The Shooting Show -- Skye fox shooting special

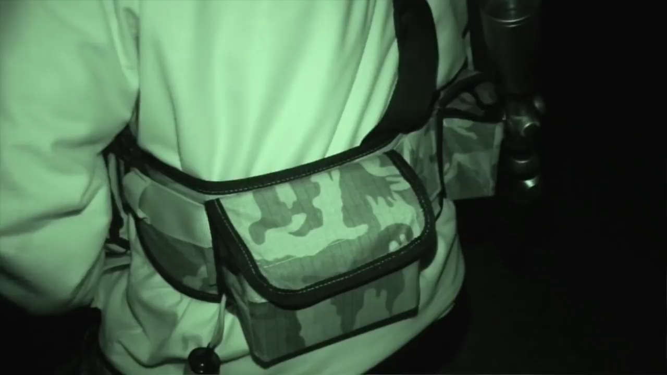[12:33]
Obviously they're heavy, but I have a harness that can distribute the weight of the batteries across my back. So I find it no problem at all then to carry two, three batteries at a time. Using a light force lamp, coals on a lanyard, various other torches for illumination just to, when I'm skipping from sort of coal area to coal area, you know, it's giving me a safe passage through these places and yeah,
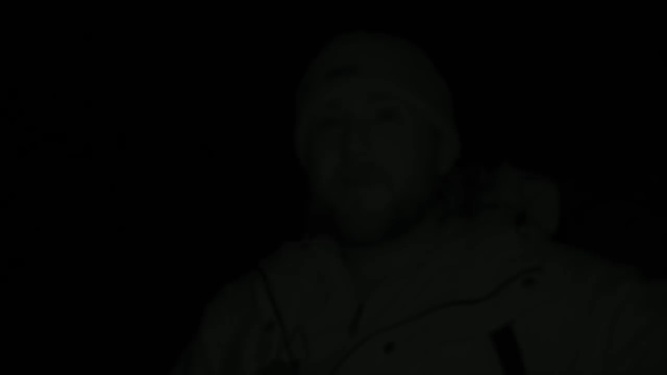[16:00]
Moving on Scott heads to a favoured area opposite a pine forest.
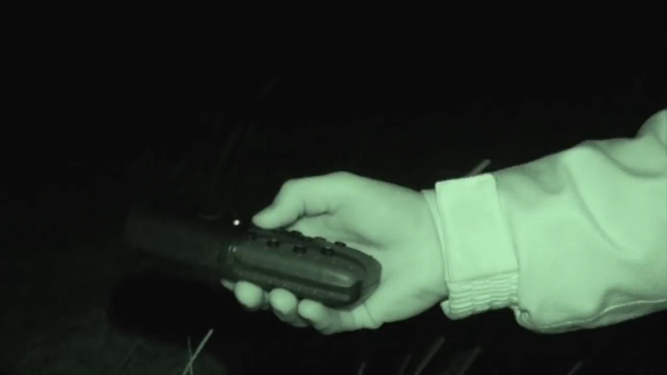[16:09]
Switching calls to the electronic u-caller he lets it play while he makes ready with the rifle.
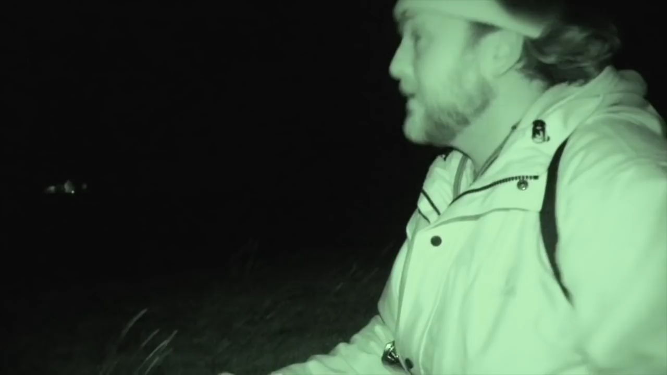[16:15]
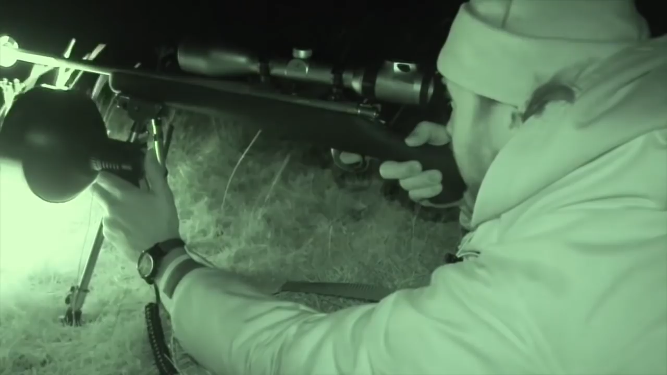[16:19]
Off camera we see a fox, Scott wastes no time in clearing the decks for action.
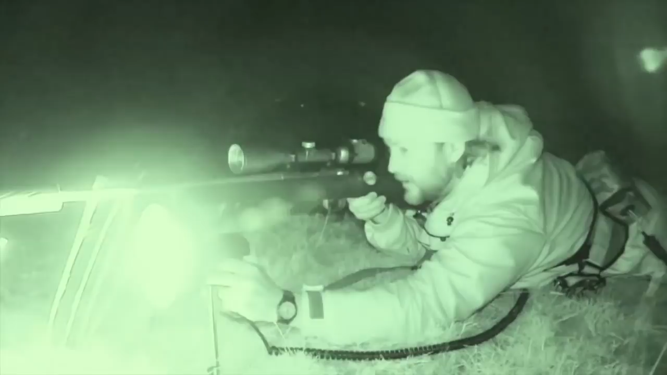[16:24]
The wind has now whipped up to nearly gale force and with Scott struggling to lamp and shoot he hands the light to Byron who now has to operate lamp and camera at the same time.
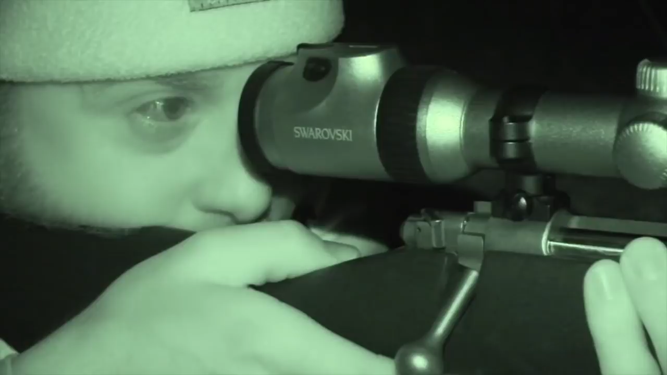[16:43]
It's a decisive moment as Scott atones for his earlier miss and makes all the equipment juggling worth it. Playing the footage back shows the fox went down instantly.
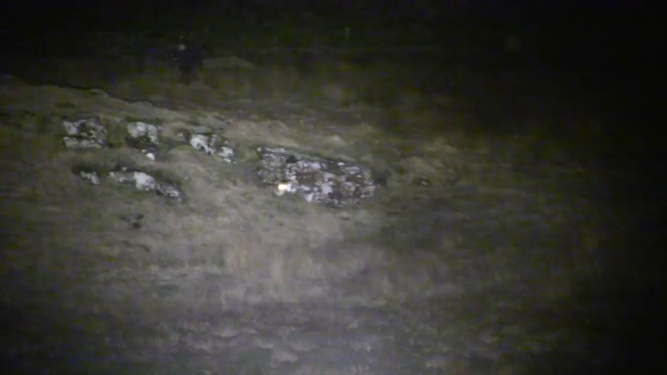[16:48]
You don't get much better than that. All that's left is to retrieve the carcass. It's always good to inspect downrange performance and this time the fox didn't duck. The bullet ran true and certainly did its job killing the fox instantly.
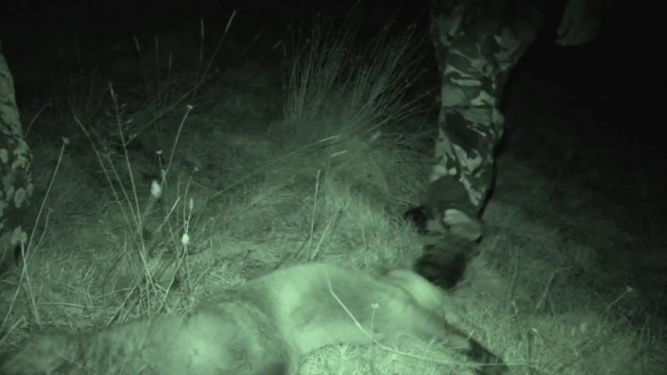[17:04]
Scott is pleased his bullet placement is still spot on and has taken a liking to the kimber. She was tucking herself out of the wind. It is quite windy and a cool night tonight. Another one down. The waxing moon means we'll have to leave Skye for a couple of weeks as lamping conditions will be poor.